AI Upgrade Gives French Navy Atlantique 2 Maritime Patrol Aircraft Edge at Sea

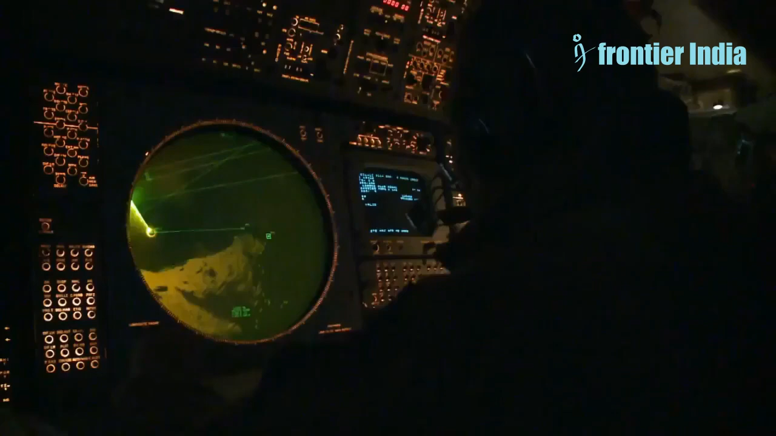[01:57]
Thales states that very high resolution imaging and enhanced target recognition modes will boost operational performance to improve tactical situational awareness,